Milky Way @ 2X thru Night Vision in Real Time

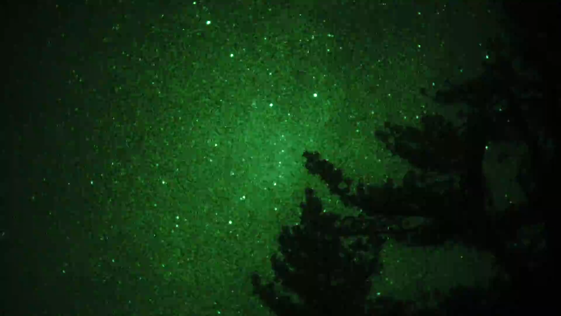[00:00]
Okay, we're trying a real-time video here with a Gen 3 thin-film image intensifier of the Milky Way as seen from a dark location in Mount Pinos, California. Trying to shoot it here with a Sony a7s camera. Settings are 1 60th of a second shutter. ISO is 1250. We're looking south into what's left of Sagittarius because it's setting. It's kind of the south-southwest. See some pine trees in the background. That would be the edge of the parking lot here at our location.
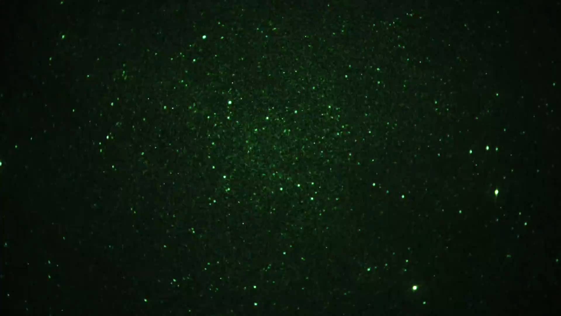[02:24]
All right, I'm just going to pan, continue to pan around. Lots of stars. We'll go through Cygnus and we'll come down into Cepheus. We're probably falling into Cepheus now. Trying to stay in the Milky Way. See, by the way, the image intensifier tube is an ITT
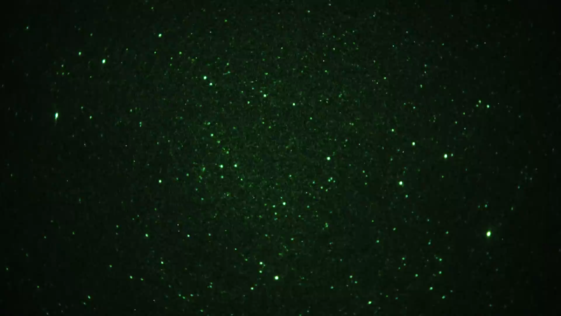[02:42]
Gen 3 thin film F9800 ultra tube, meaning it's mil-spec with relatively good performance parameters. I'm grunting because I'm squatting. Okay, let's come down now towards the northern horizon, the northern edge of the Milky Way. I think we're still kind of in it. See a little star cluster off to the left. That's probably the, yeah, that's the Perseus cluster. In fact, I went too far.